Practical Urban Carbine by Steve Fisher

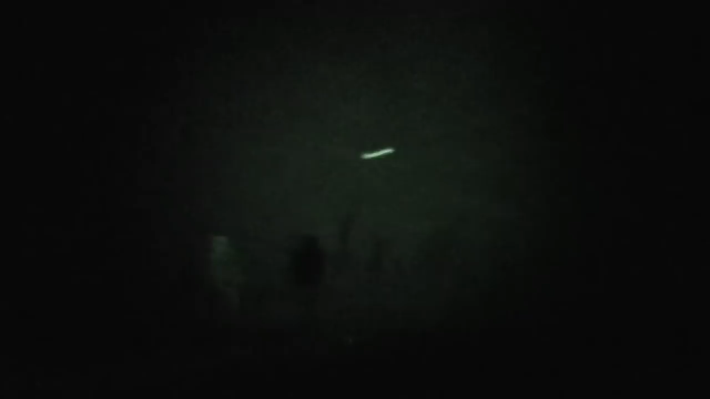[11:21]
But it was cool to see, it was pitch black for all of our naked eye. We couldn't see anything, but then all of a sudden we hear, bang, bang, bang. The steel's just barking and sparking. And you guys watching this will actually be able to see that. You'll be able to see the laser, you'll be able to see the impacts and the sparks.